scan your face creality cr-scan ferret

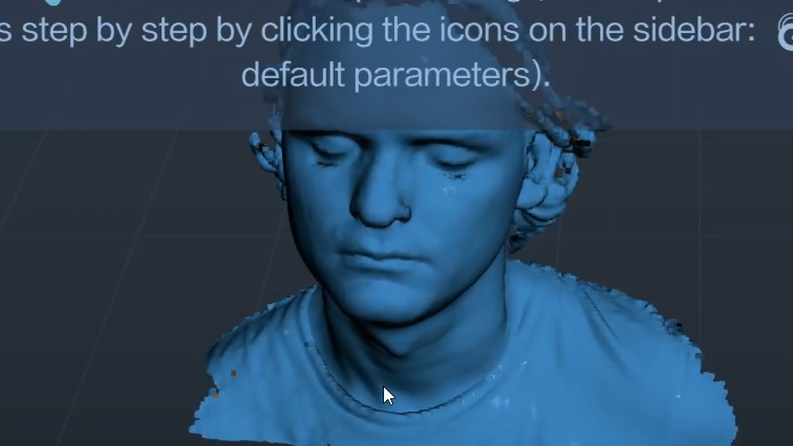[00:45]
pores and details so i figured since this is something i've done a bunch of times let me try it differently and i'll do
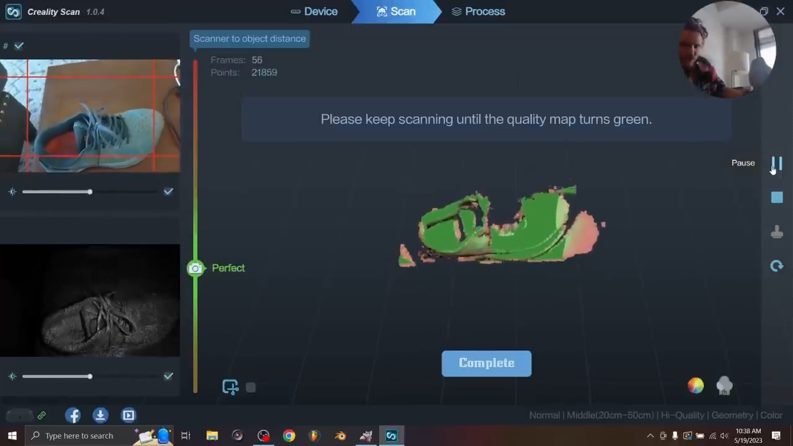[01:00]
scanner i basically reviewed it but the main takeaways are this you have the scanner head
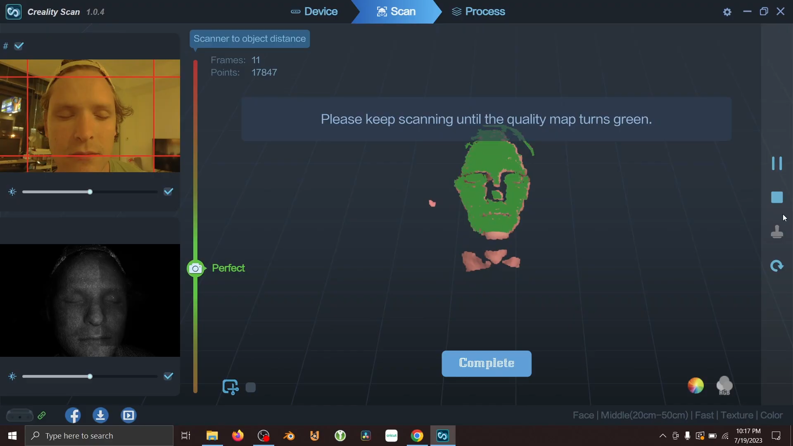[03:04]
so yeah basically we got onto scanning and what i
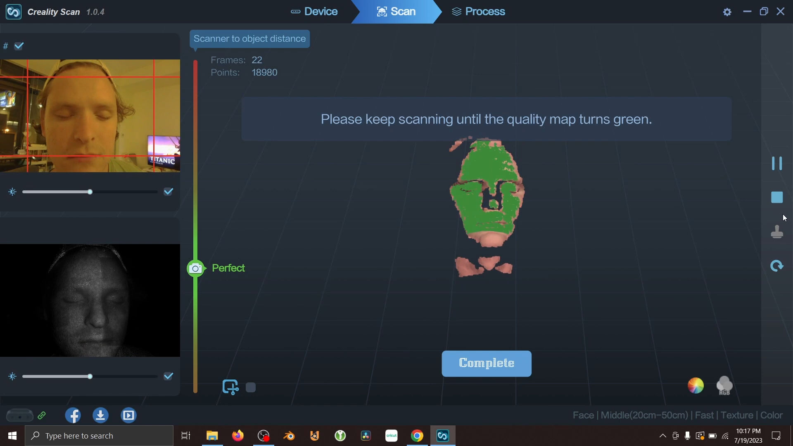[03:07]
found the best method is is you want to kind of go very slowly
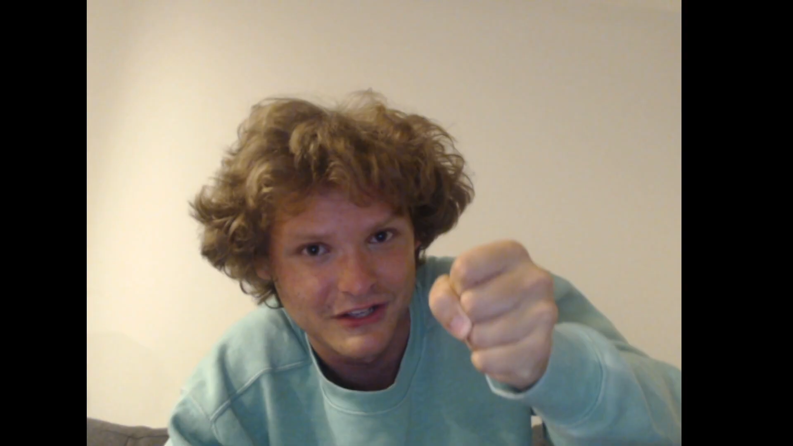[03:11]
so you're going to go up and down and up and down almost like you're cleaning a window and it seems like the slower and more
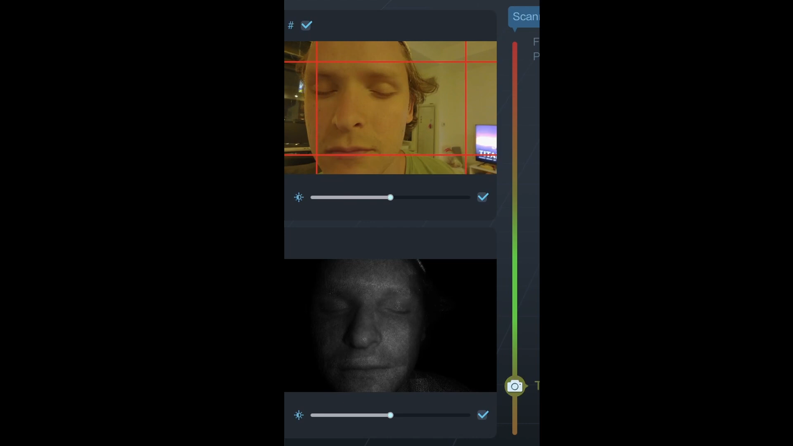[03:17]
precisely you do this again staying in that perfect zone the
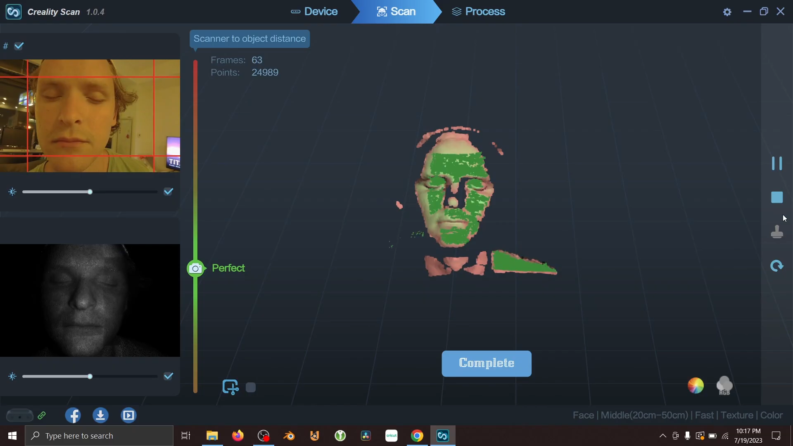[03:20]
more aligned your scan is going to be and it's
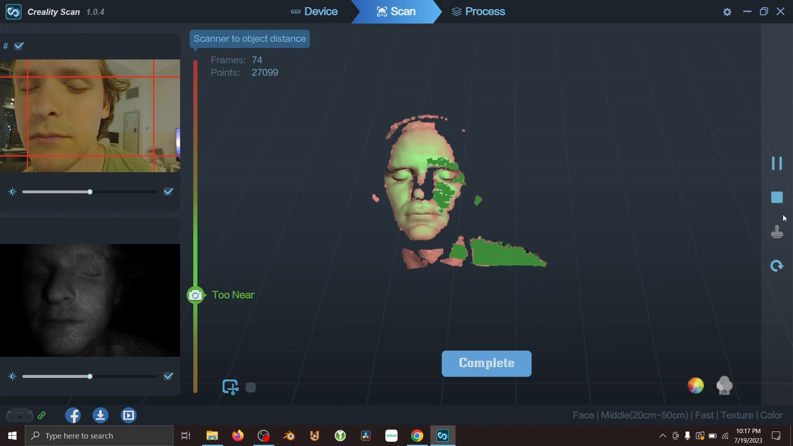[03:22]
going to prevent moments where
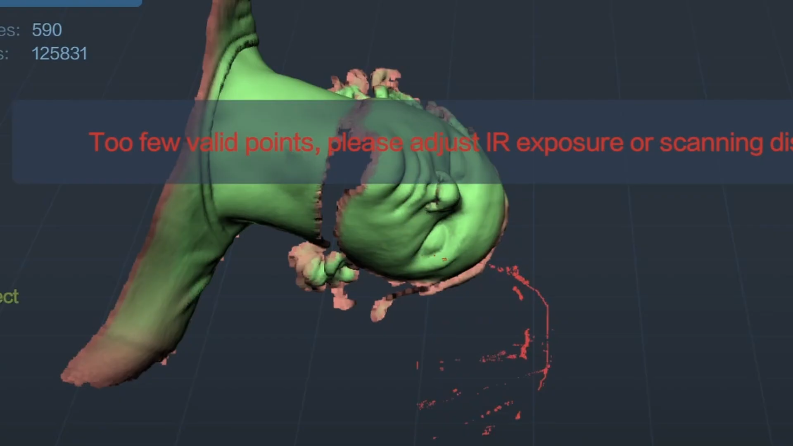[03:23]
the scan doesn't know where you are temporarily so going slow and steady really
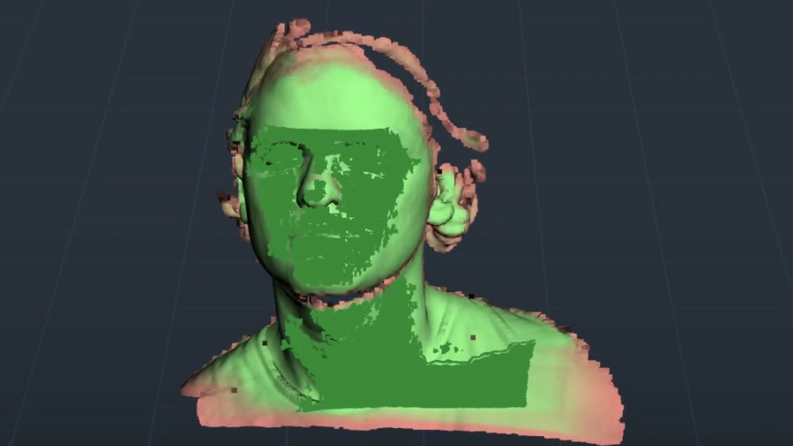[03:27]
seems to be the way to go here now with the face there are some areas that are a bit hard to capture of course the hair like i said but
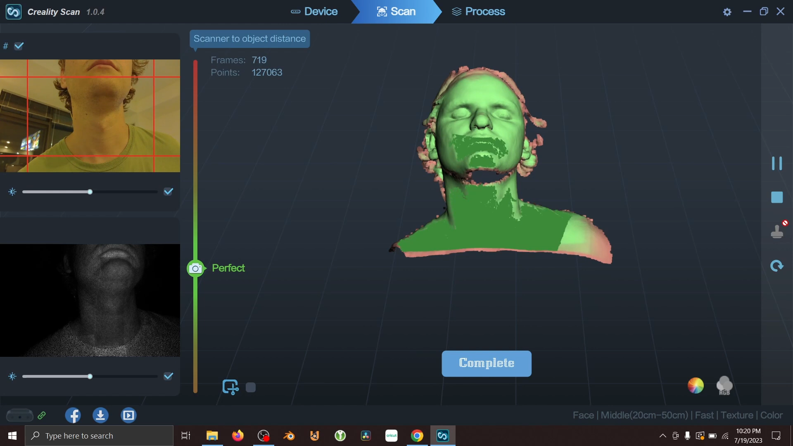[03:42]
there which is kind of hard because it's a very rough abrupt transition from the scan data to like a different surface you're going to get misalignment you want to go super slowly and fill in the entire face because
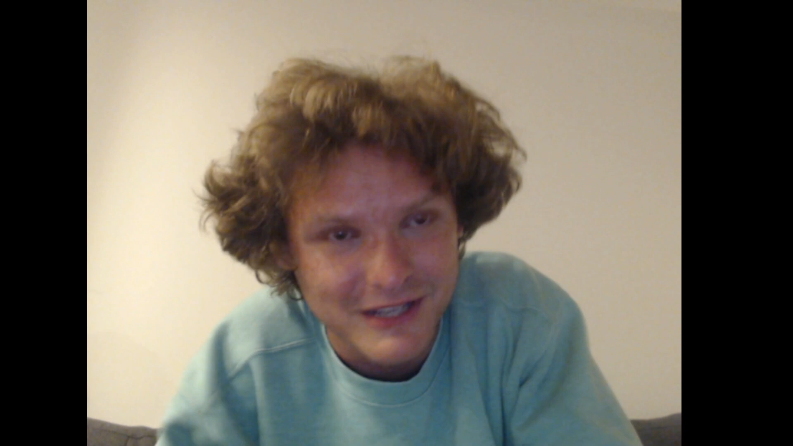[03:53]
if you're doing this kind of scanning i'd want a face without any holes or anything like that
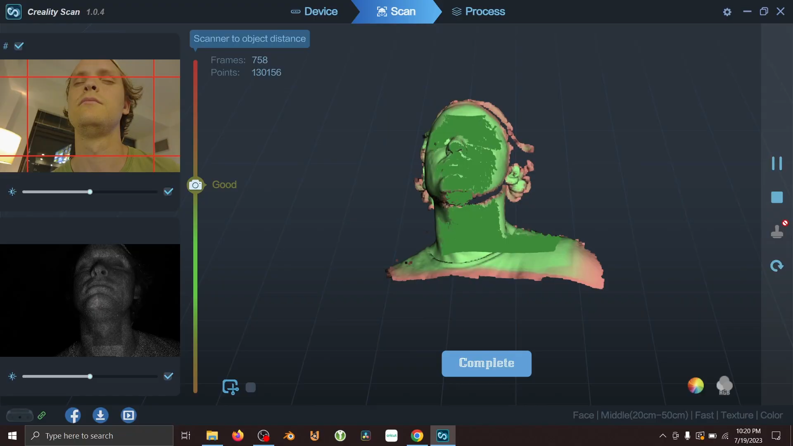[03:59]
i don't really care that the throat or the shoulders or anything like that aren't filled in
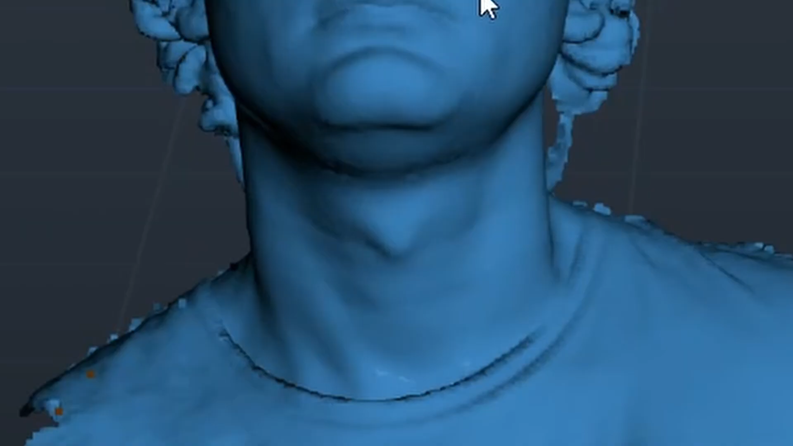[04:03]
although in my case it actually looks like she did a very good job scanning the neck i didn't ask her
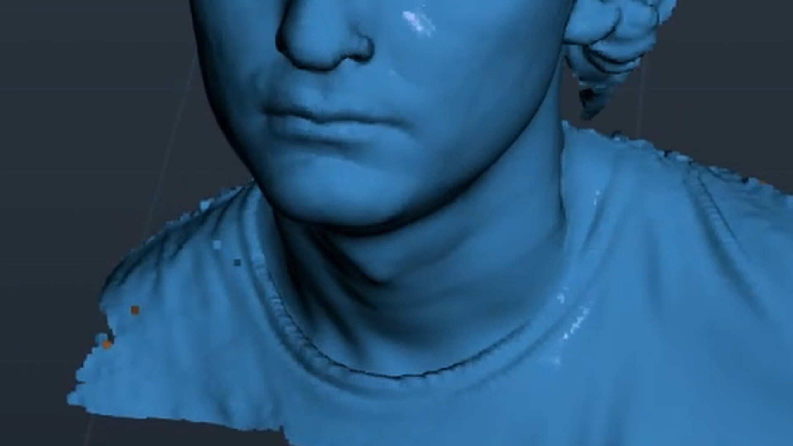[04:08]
to scan the neck but i guess that's what she was like focused on but i digress basically what you want to do is you want to scan using the creality software we talked about that and then once you have your
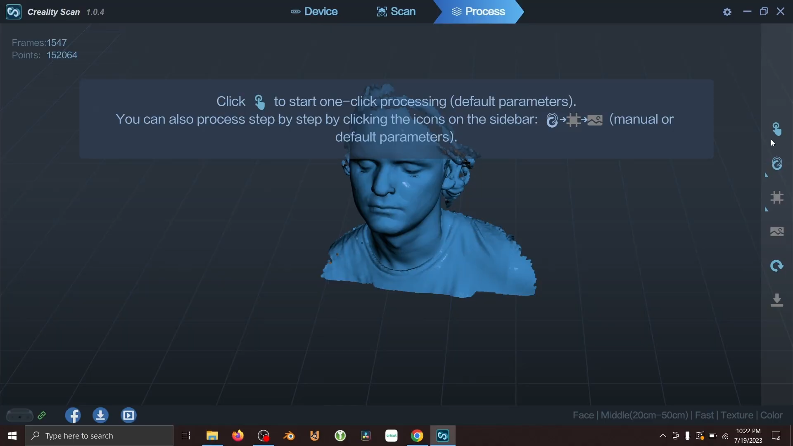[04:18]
data processed and you can actually like preview what this looks like you just process the mesh and that could
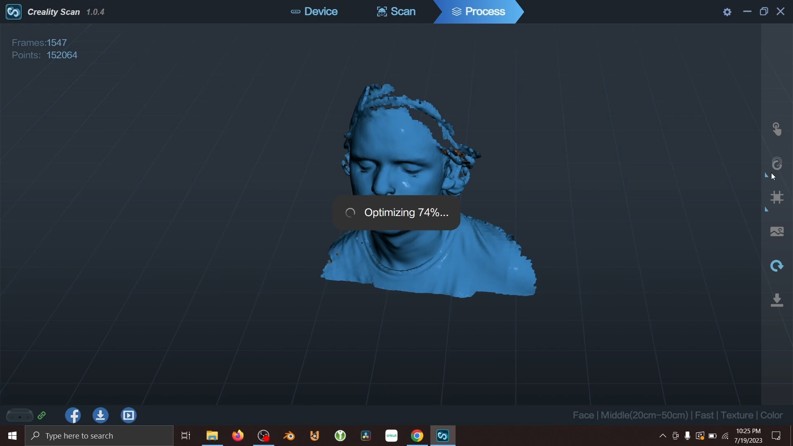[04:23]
be optimizing your mesh and it can also look like adding in the color or texture data and this is only if you want to again the scanners are better at geometry than they are at texture data but
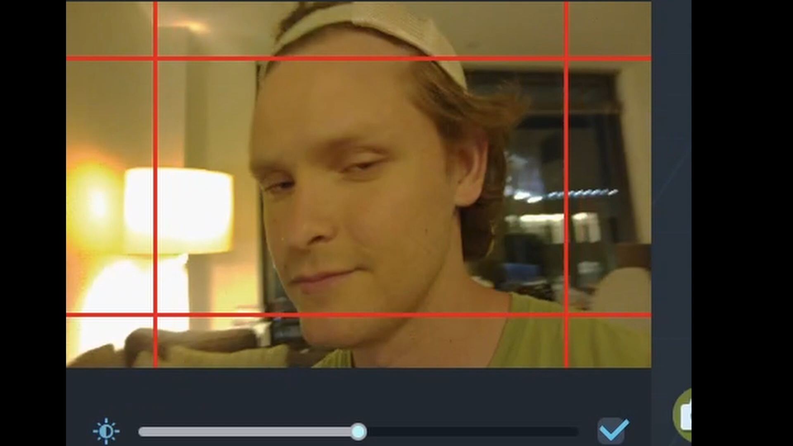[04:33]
because i did have it capture a color i figured why not let's throw that in there and you can see i got a model which the thing i'm most impressed by is the level of detail in the geometry
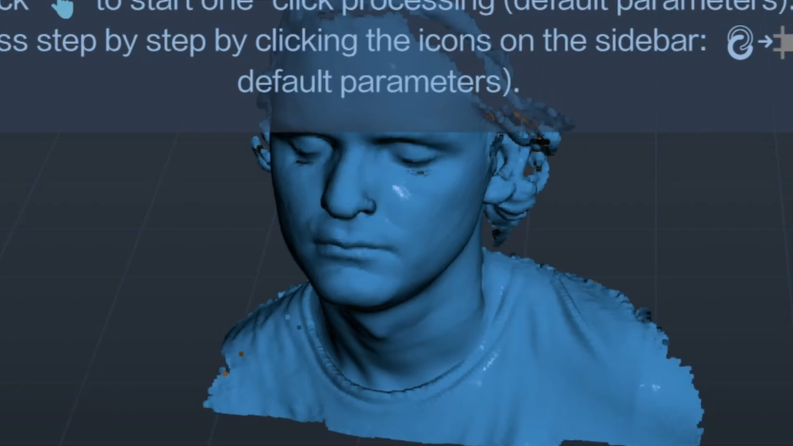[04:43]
all those ugly wrinkles and pimples and pores are there in full display and this
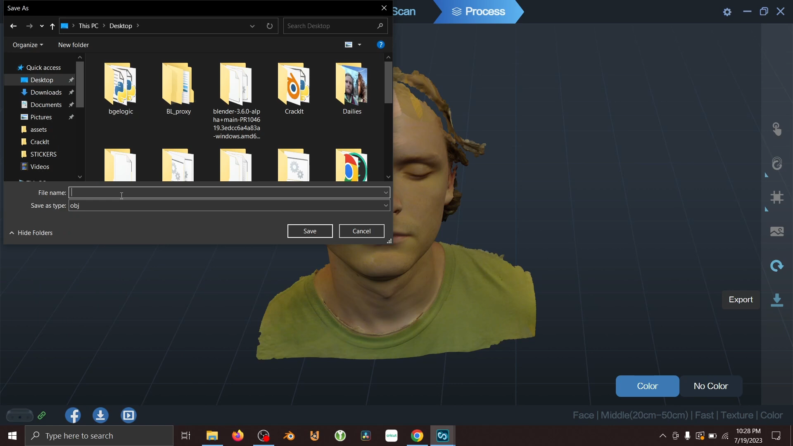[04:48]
is just something i guess i could export as an obj or some other file format into blender